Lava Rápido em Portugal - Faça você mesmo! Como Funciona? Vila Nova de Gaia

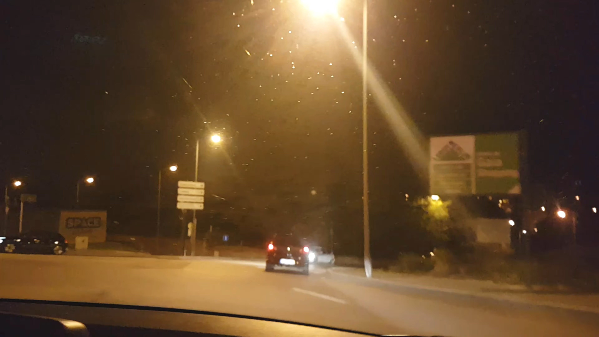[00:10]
Oi pessoal, boa noite, estou eu aqui filmando agora, porque nós vamos ali levar o carro para a gente lavar,
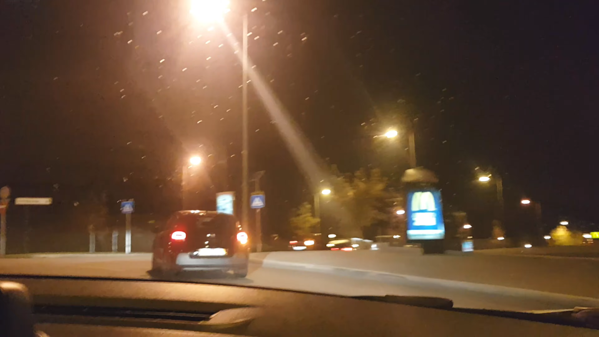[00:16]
por isso que até o vidro está meio sujinho,
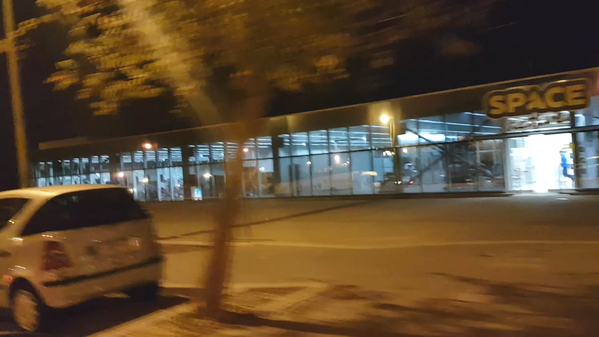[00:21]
mas é aqui em Gaia, perto desse McDonald's,
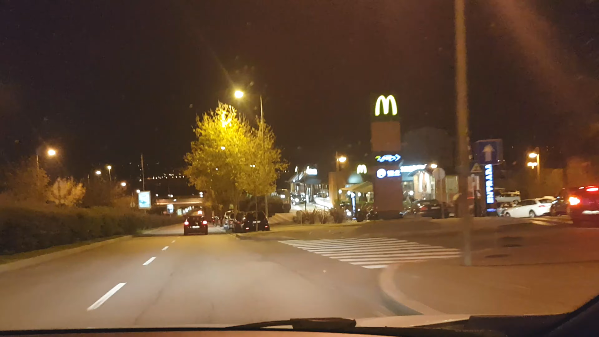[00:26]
e mostrar para vocês uma das diversas formas que tem de se lavar carro aqui, deixa eu mostrar para vocês como funciona,
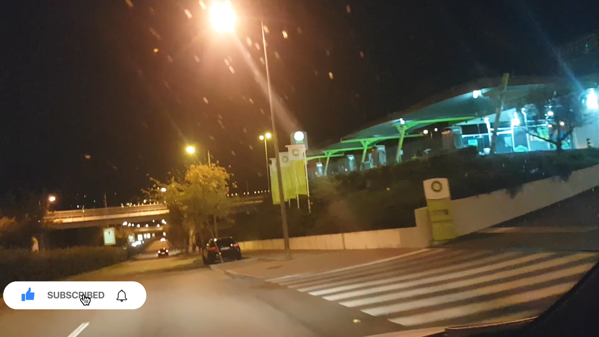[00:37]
uma forma prática e assim também mais barata, olha o vidro todo sujo,
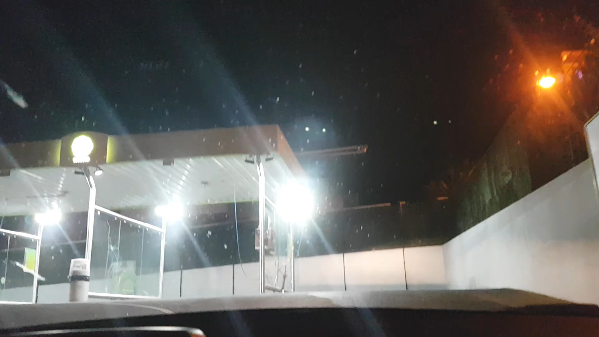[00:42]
mas vou dar só uma amostra para vocês aí, para ver como funciona aqui,
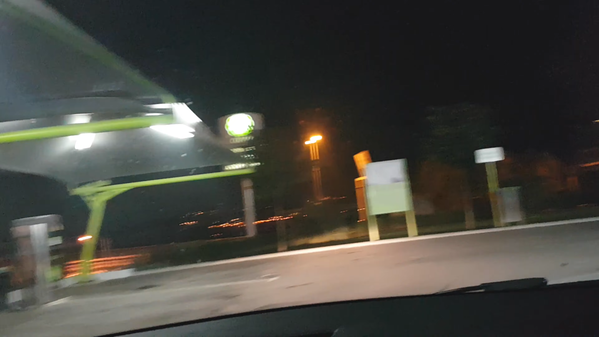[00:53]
aqui é para aspirar o carro, são os aspiradores, olha aqui, entra aqui nessa cabine,